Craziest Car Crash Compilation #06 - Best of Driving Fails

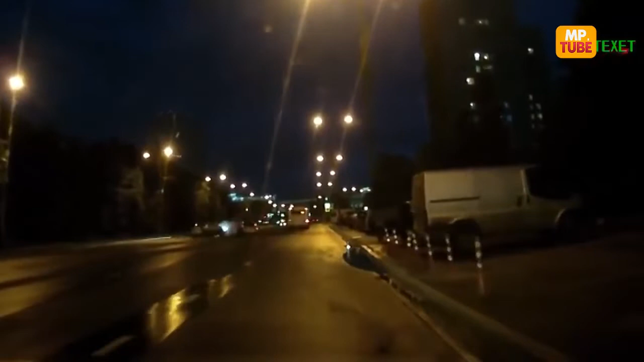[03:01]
Вы не... Ты ебать, да. Капец. Ты съебался, да? Не-не, вон стоит. Или разгонись.